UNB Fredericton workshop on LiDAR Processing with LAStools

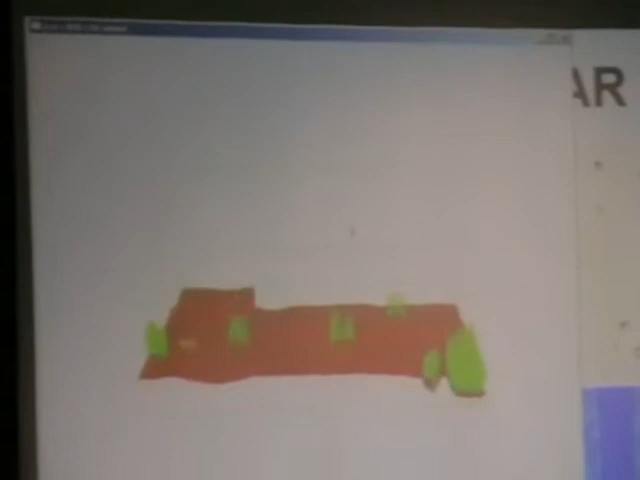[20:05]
You can download almost all of Minnesota. It's on the FTP server. It's free.
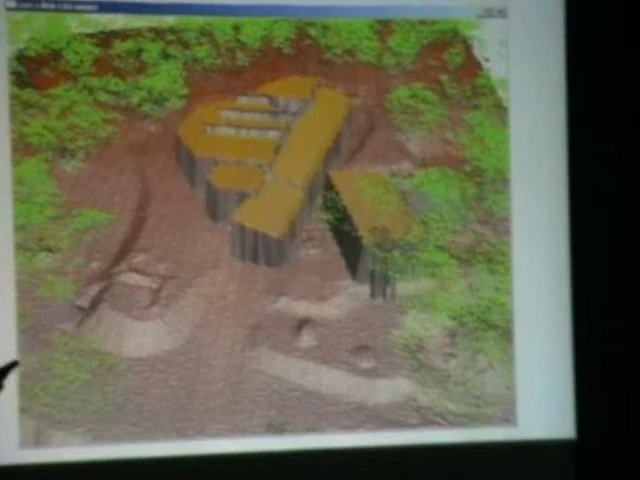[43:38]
actually this is just one strip, so it was, whatever, 20 points per square meter.